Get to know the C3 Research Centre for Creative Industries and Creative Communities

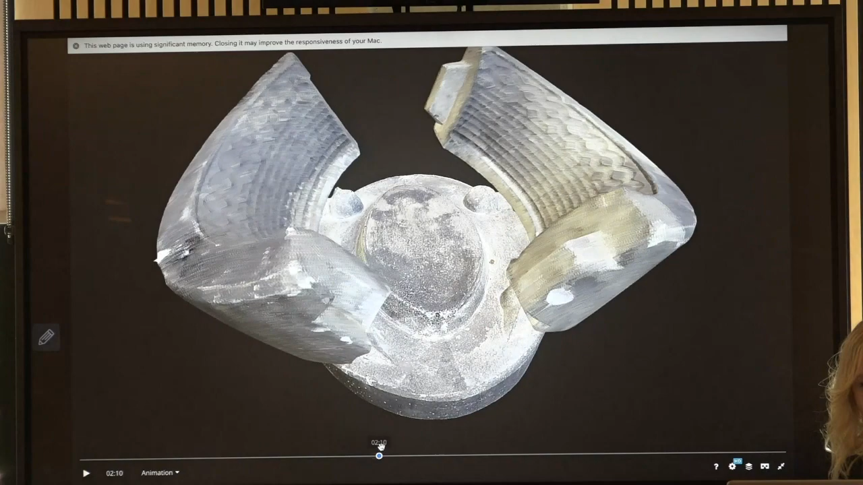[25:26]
And four of the site's mold stores were also scanned and transformed into a virtual